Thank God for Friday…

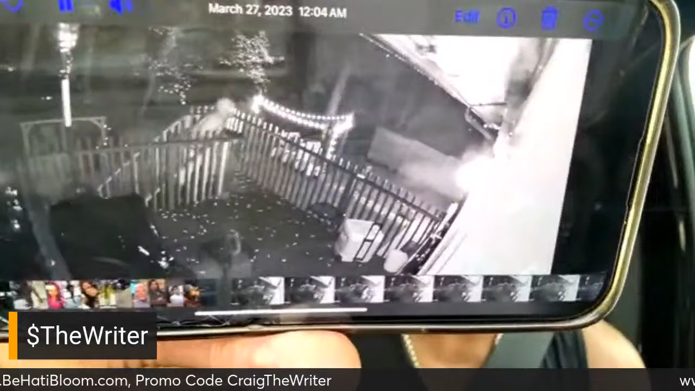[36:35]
Look at him coming up the steps. And he got a little gun or something.
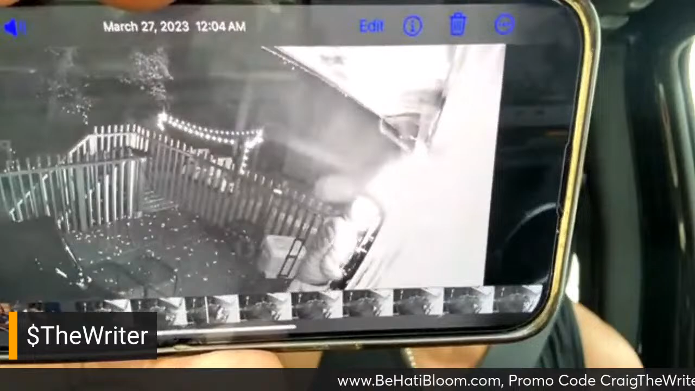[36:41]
That's the rain that you hear.
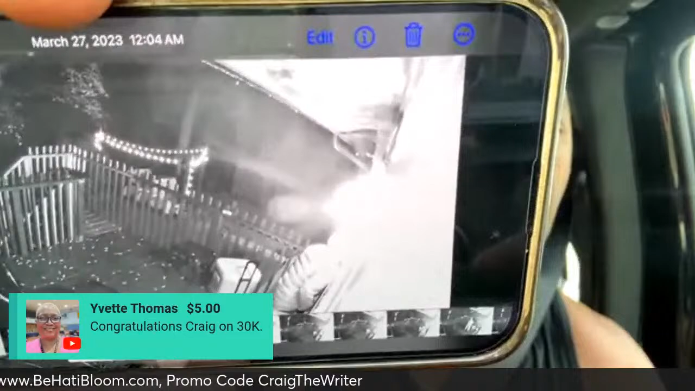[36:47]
He's looking all in my back door.
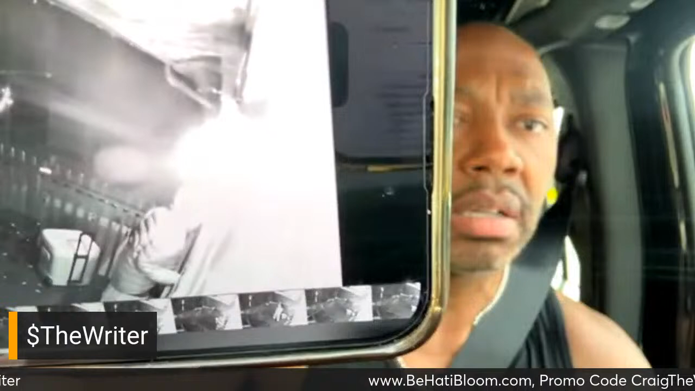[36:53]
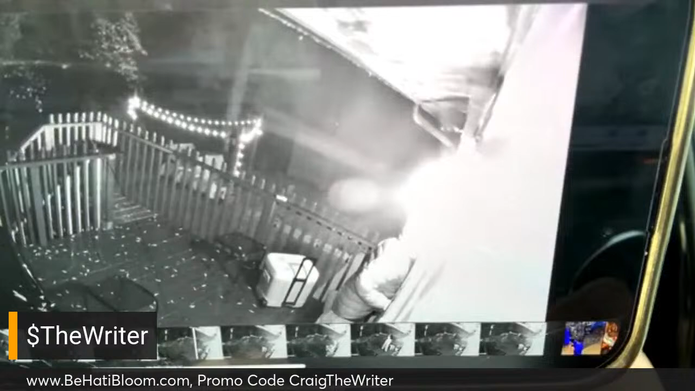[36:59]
You heard that? You heard that camera whistle? You heard that camera whistle? It was like, okay, we see you. So he looked up at the camera and then he left.